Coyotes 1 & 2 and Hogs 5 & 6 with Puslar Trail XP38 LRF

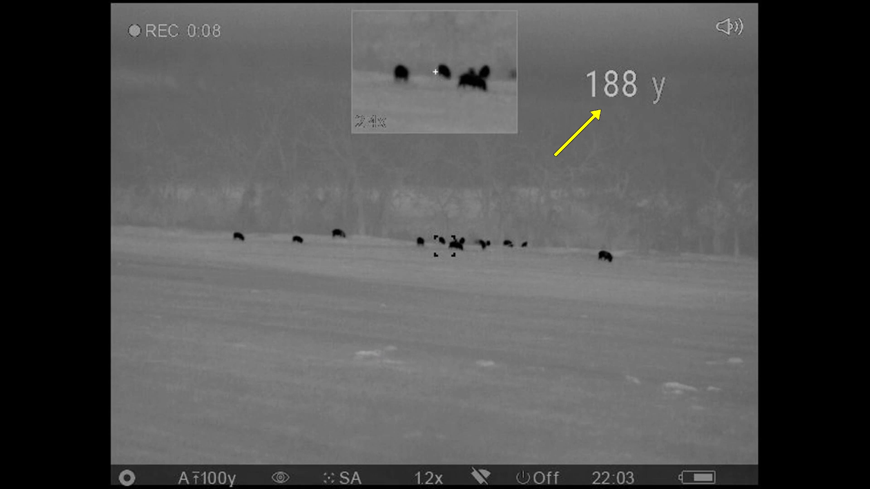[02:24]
so at 188 yards still a little further than I would like to shoot although I'm losing some of the hogs to the
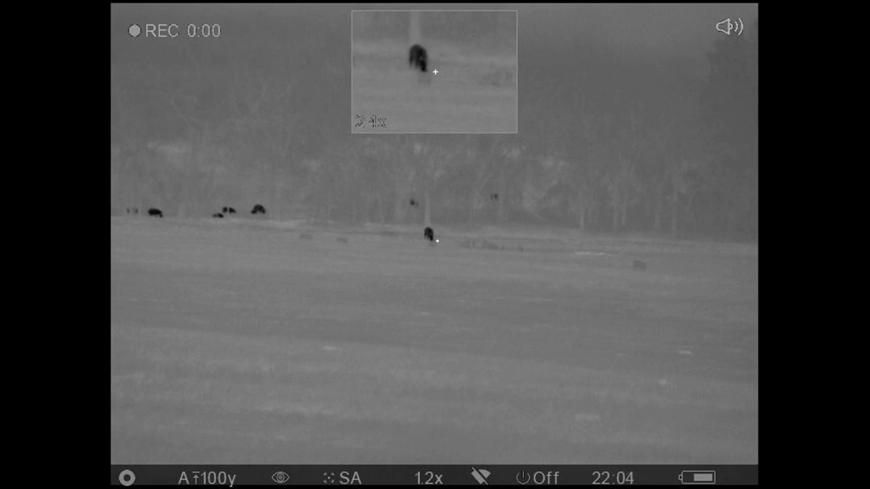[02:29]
pasture on the other side of the trees here I've moved up closer
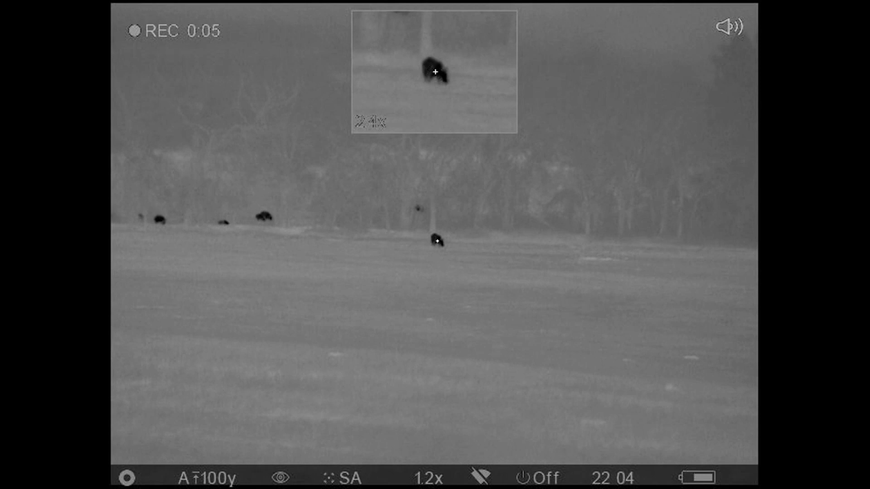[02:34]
and still have a couple viable targets including this big hog get a distance on it
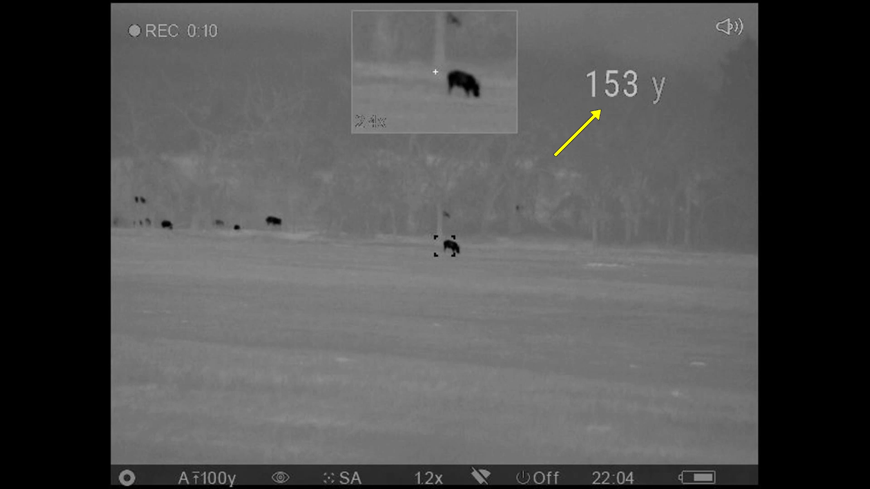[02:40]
and it's 153 yards I can probably do that no problem
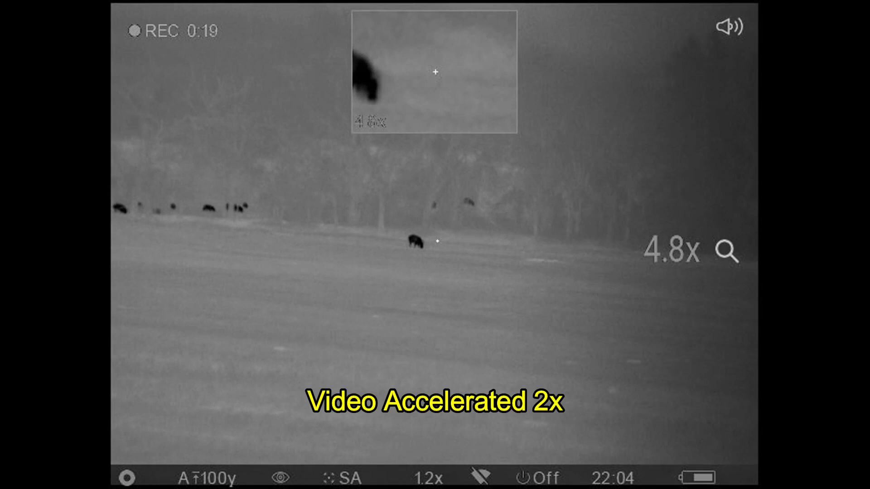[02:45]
but then I spy this other hog
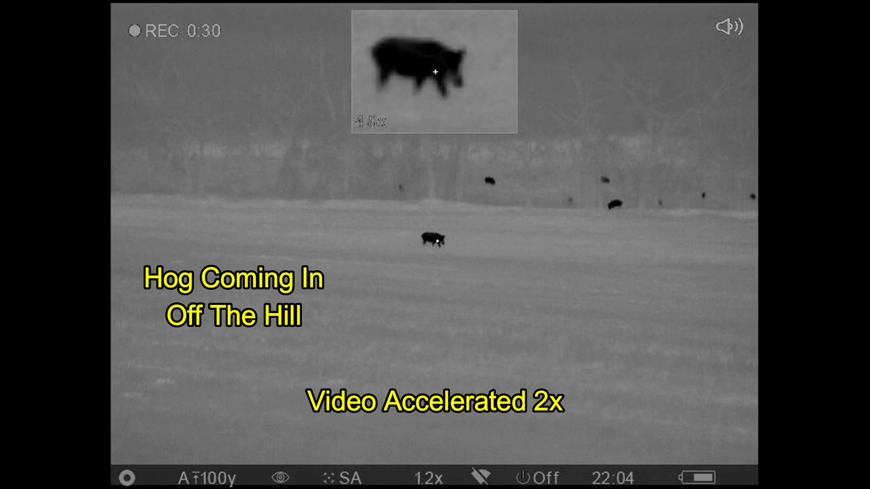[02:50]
coming in and sure enough it's a whole lot closer so this is the hog that I'm going to shoot first so get steadied up on the sticks
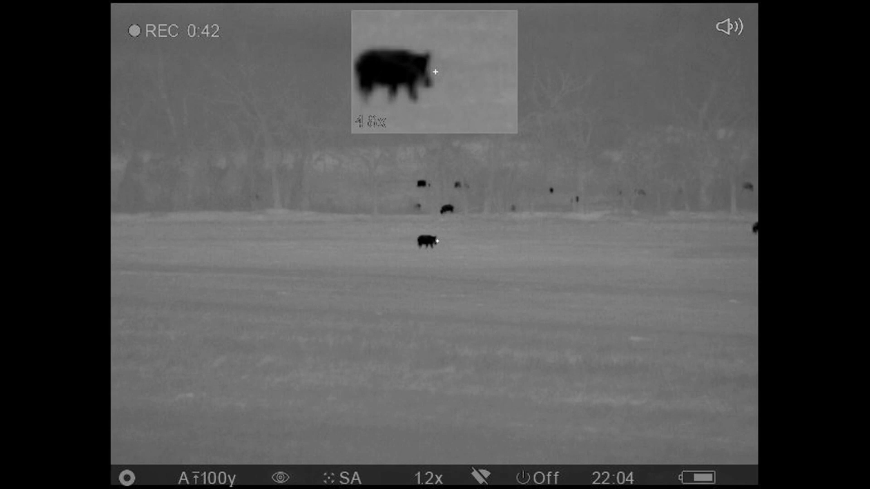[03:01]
I guess the wind comes in here
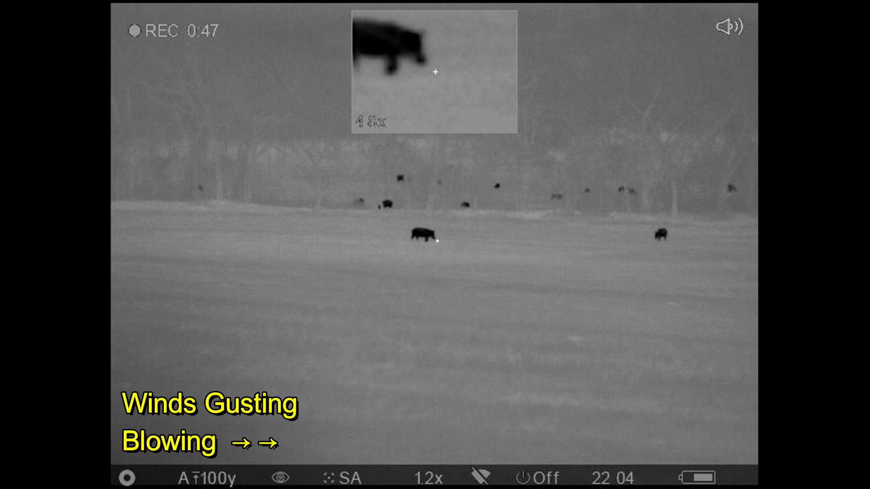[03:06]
we go that hog goes down and the first hog that
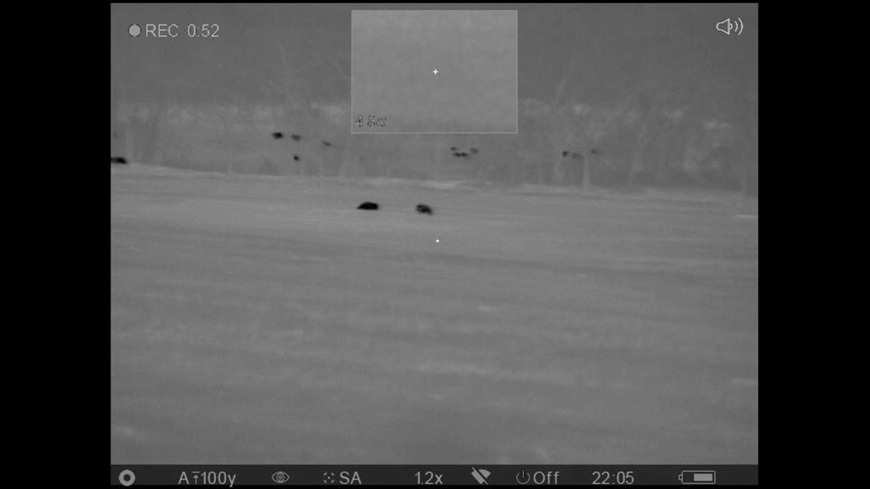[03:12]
I ranged comes towards me drop
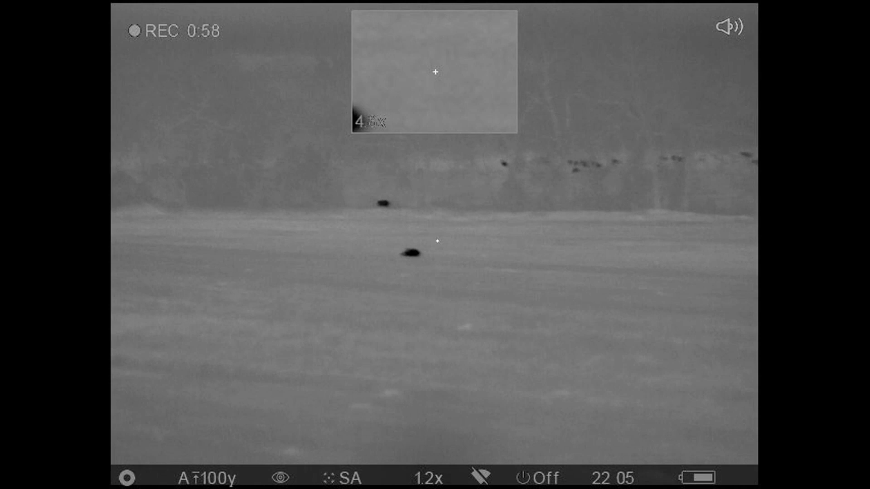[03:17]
it on the run this one's still moving it gets a quality assurance shot
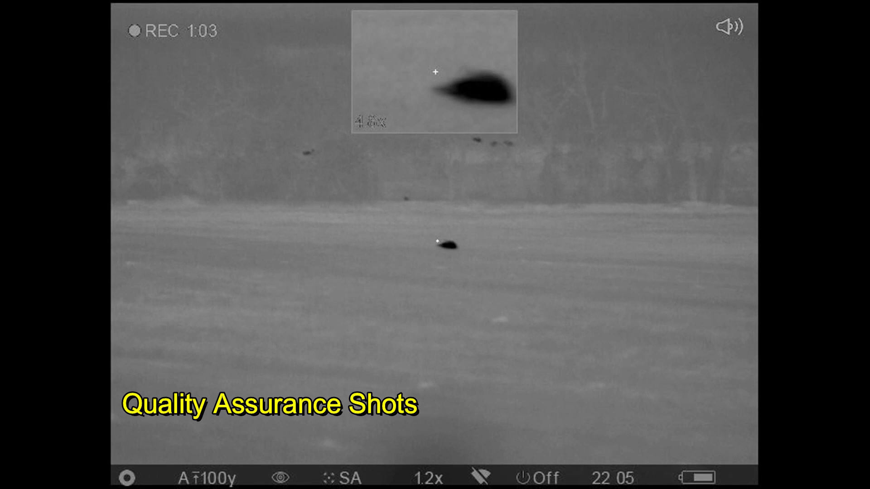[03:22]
and so another one for the second hog as well I
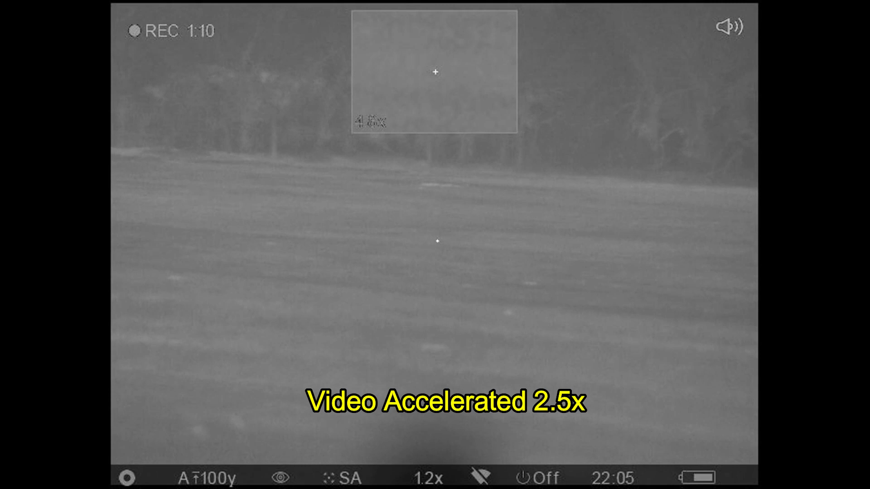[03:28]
didn't follow hogs off in this direction as they ran because there's cattle in
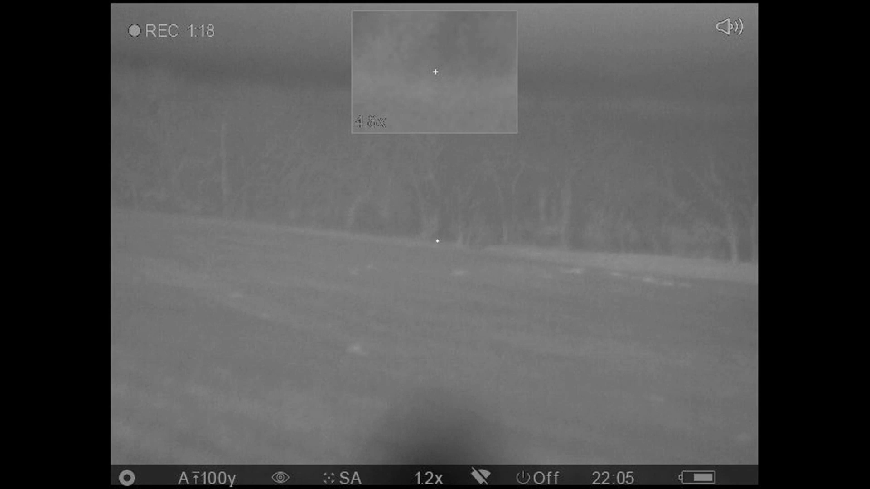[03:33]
the background I didn't want to be shooting in that direction so go ahead and get distances on these 117 yards and 135 yards
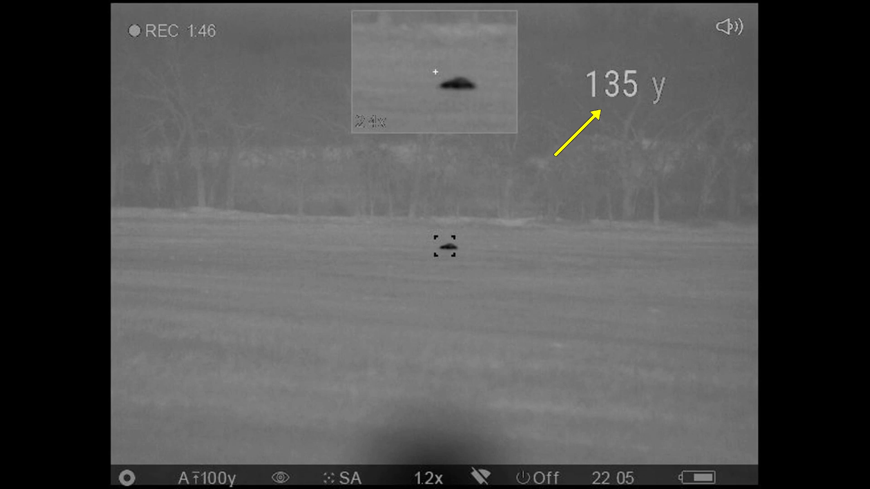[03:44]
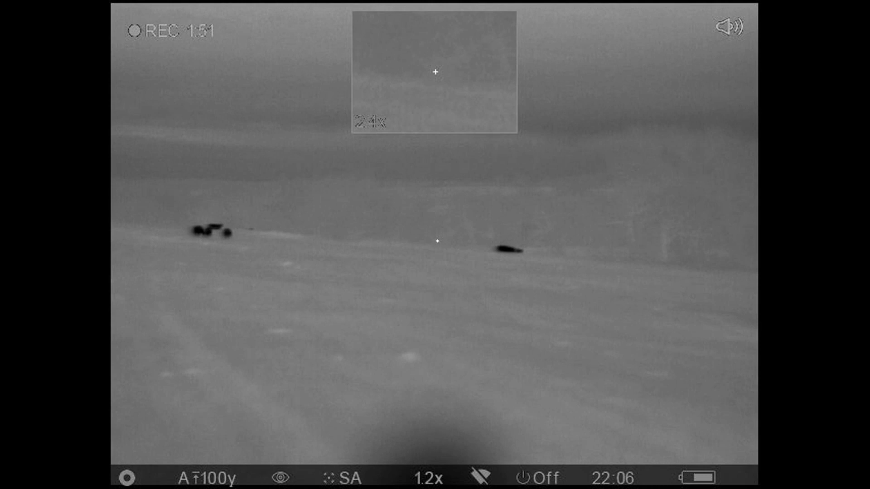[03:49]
scan around look for any stragglers I see three hogs here
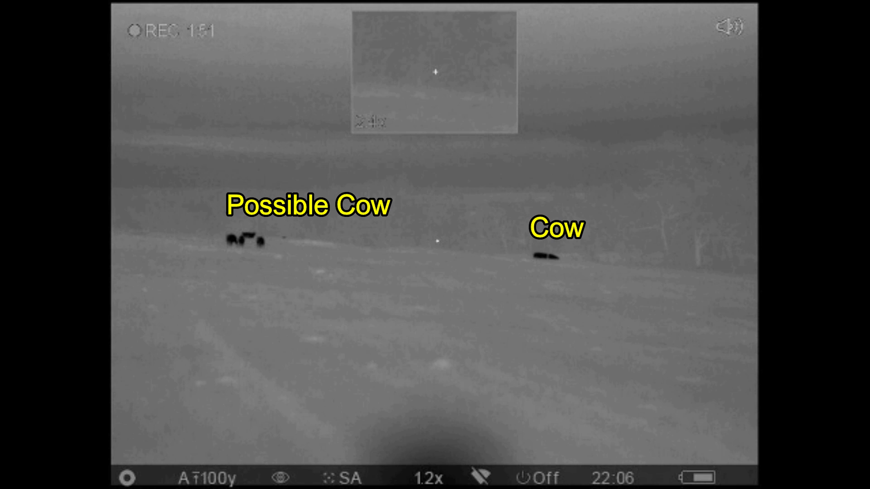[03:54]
possible cow behind them and another cow off to the right and there's a ridge line running through
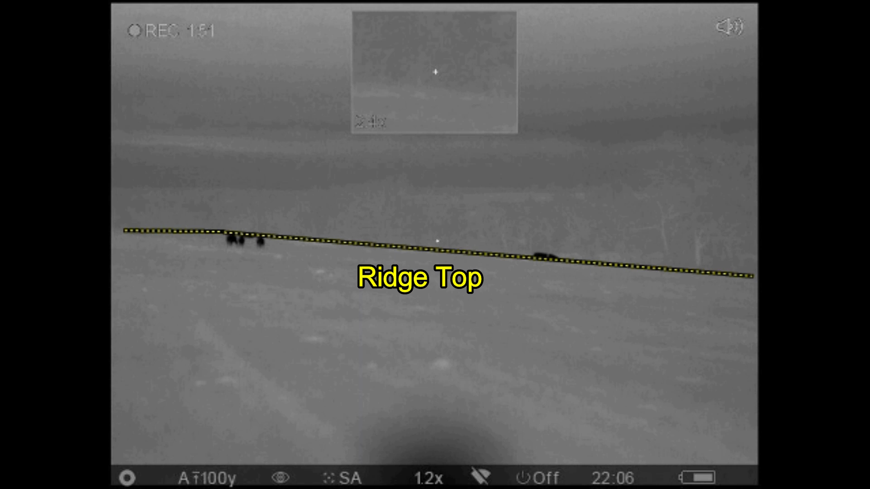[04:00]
as you can see here so I can't be shooting over the ridge towards those hogs I need to move up and getting closer that's
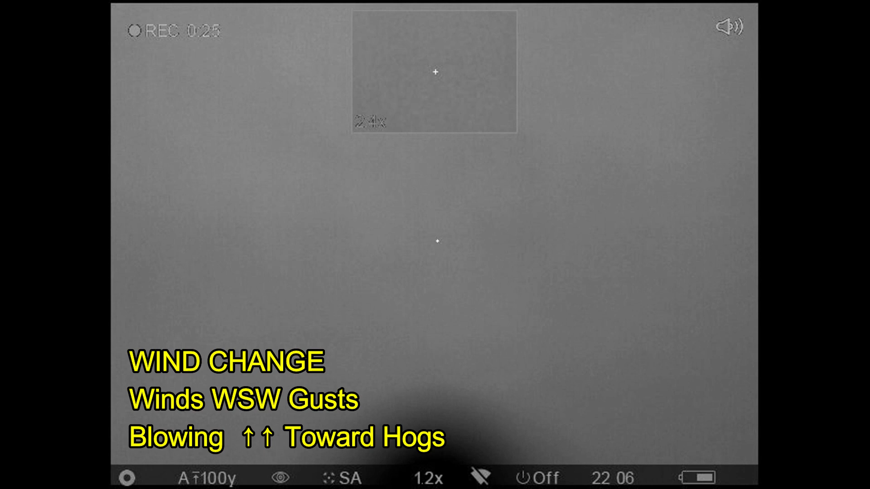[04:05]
what I attempt to do here and as I do so the wind changes directions by 180 degrees get a strong gust it's blowing towards the hogs still not close enough to take a shot I can't see what's behind them so
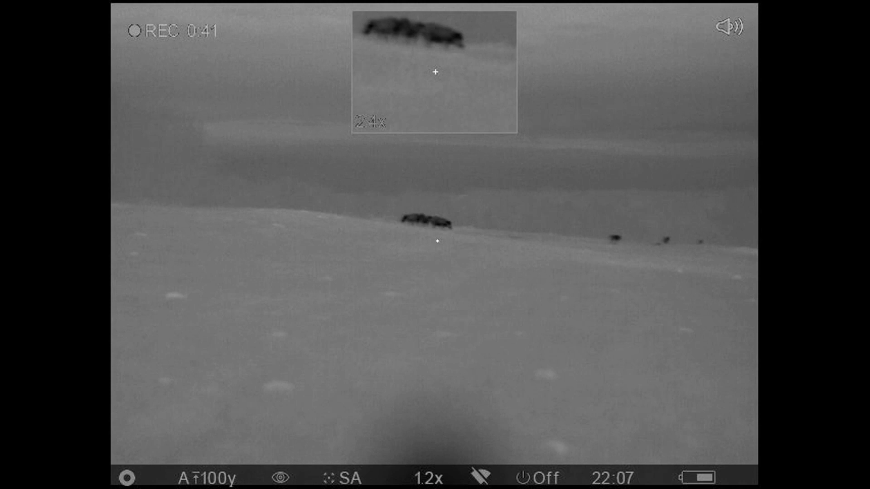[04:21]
I check for other stragglers panning up the hill about this time another gust of wind comes up and the
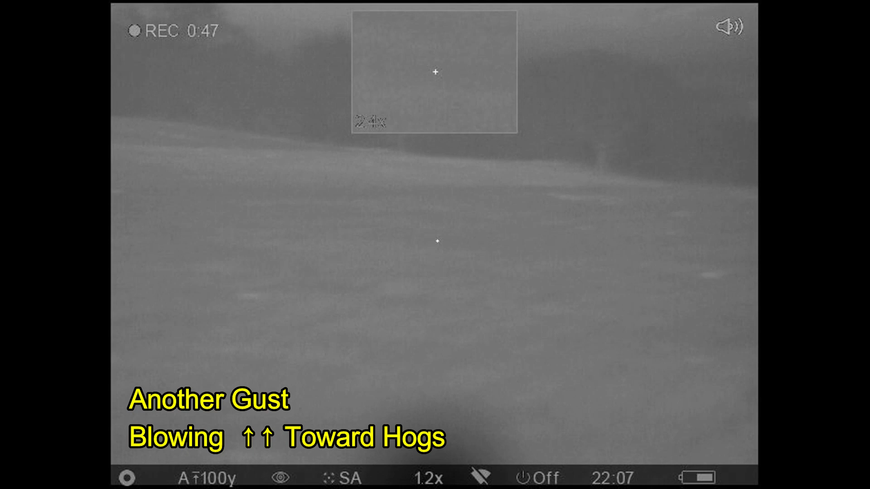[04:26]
first gust of wind gets my smell to the hogs and they've taken off running and there are no more hogs I